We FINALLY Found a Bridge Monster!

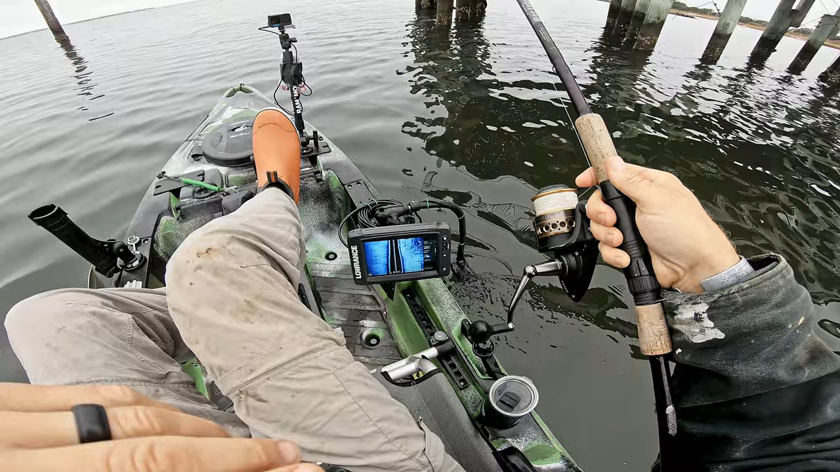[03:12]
I don't know if you guys can see it on that fish finder. My side scan. Quite a bit of rubble. We'll get up here next to these pilings. We'll just see if we can't pull something off of them.